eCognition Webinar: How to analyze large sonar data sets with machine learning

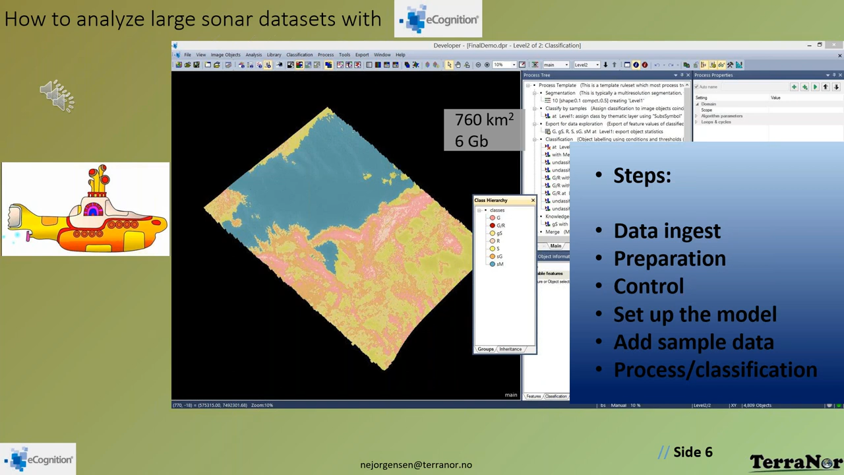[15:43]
You need to do control in a good way. Then you set up the data model. We add sample data. And then the last step will be to do process classification. So, I'm going through these steps now, showing you what we're doing. First of all, a little bit about eCognizant as a software tool.
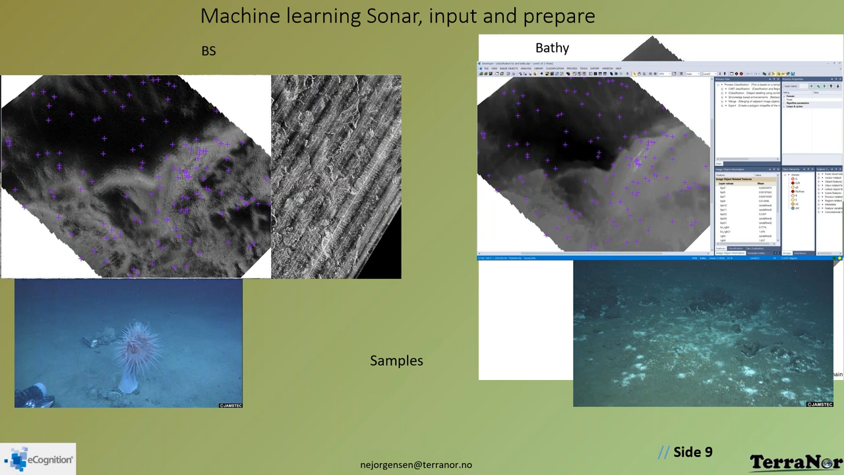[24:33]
First, you want to use it as a training data set for your classification. The other thing is we often need that to verify that the classification is gone correctly. The data sets we get backscatter and bathymetry.
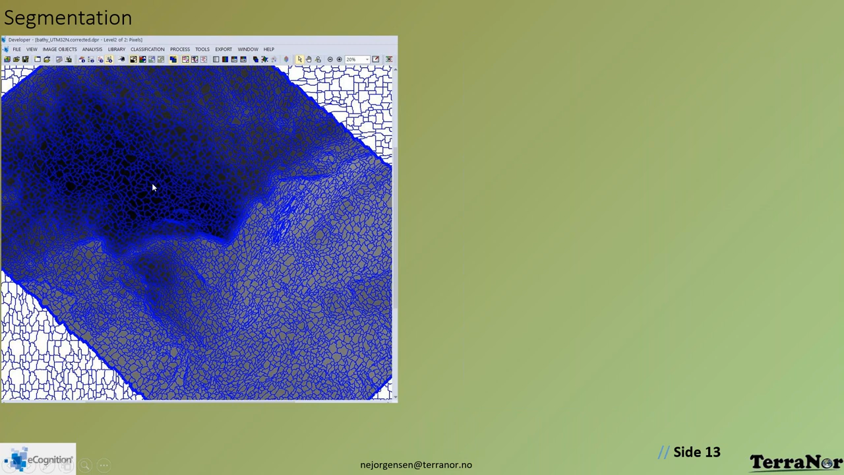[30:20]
And how does a computer sees the image? Well, it's a pile of numbers. These are three raster layers that are being used here for creating polygons. And it's just number crunching.
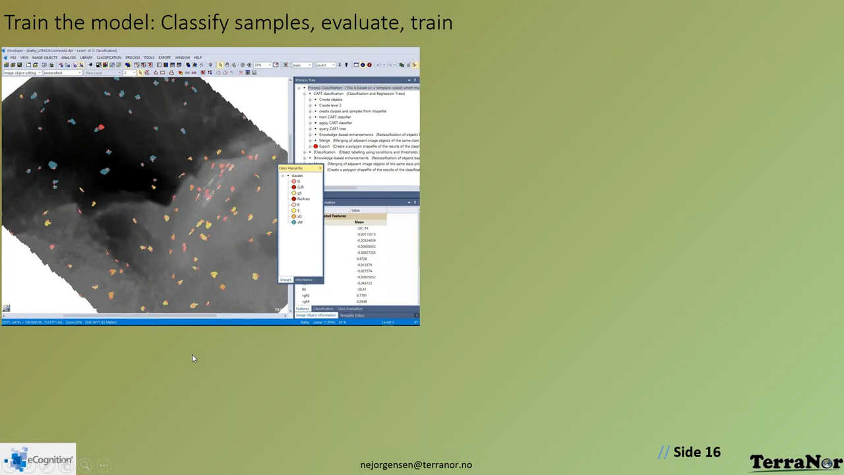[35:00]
So now we connected the samples to the polygons. And then we can create and do some calculations. And we say, okay, what sort of features would I want for my classification?
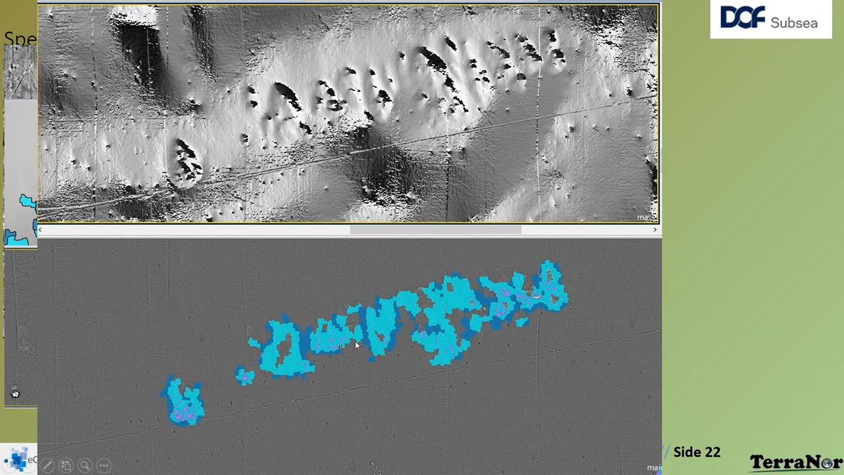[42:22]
Of course, we would like to work with the, uh, geologist and the, um, biologist knowing exactly how they, uh, look like. So we can just put in the parameters here. But when you presented this map to Dolph Cepsi, they said, oh, okay, this is just what our, uh, geologist worked with. And I said, yeah, we do this in five minutes.